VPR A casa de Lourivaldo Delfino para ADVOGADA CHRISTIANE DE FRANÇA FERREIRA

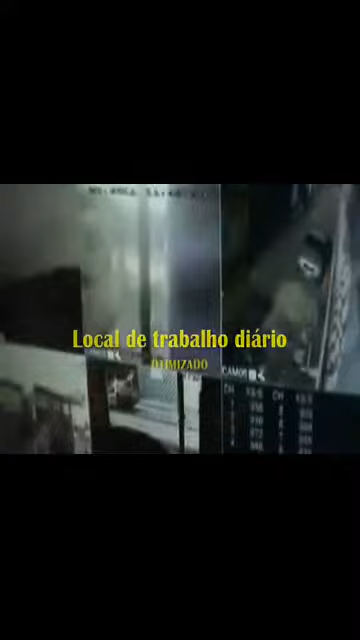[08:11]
Miramos literalmente na rua e no rio, tá? Essas duas aqui que nos interessa, que quando tem enchente nós acionamos um botãozinho que tem aqui para ali embaixo, né?